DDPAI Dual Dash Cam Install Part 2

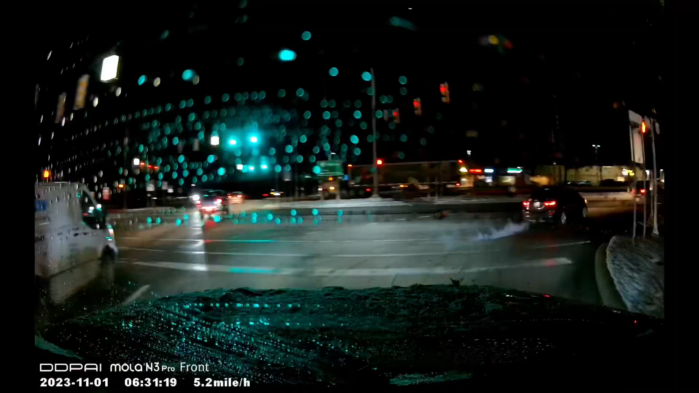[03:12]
so here's a little bit of nighttime footage i got i'm pretty happy with the way it turned out even with a little bit of rain and ice on the windshield um so overall i'm pretty happy with this kit so thanks for watching please like and subscribe you you you you